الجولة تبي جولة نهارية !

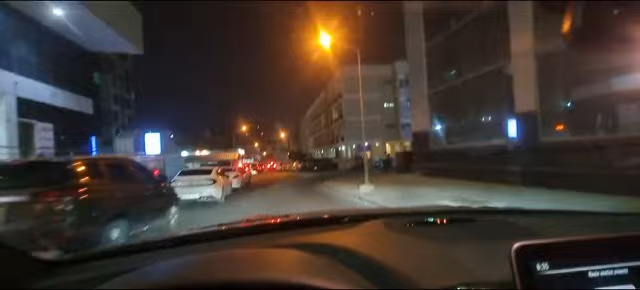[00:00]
منطقة تذكروها، يعني هذه المنطقة كلها عمارات قديمة على قولتهم مصريين دقة قديمة، واغلبها حق البحر، منطقة البحر هذه مو؟
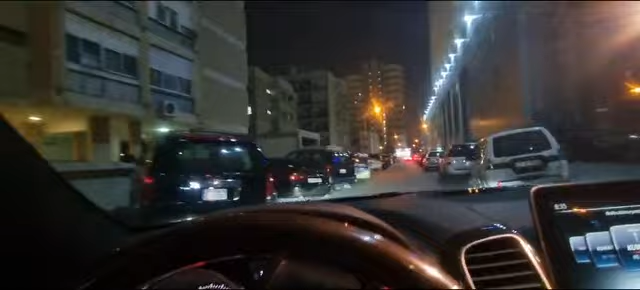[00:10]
كل دول عمارات البحر صح، هذه بعد مدة.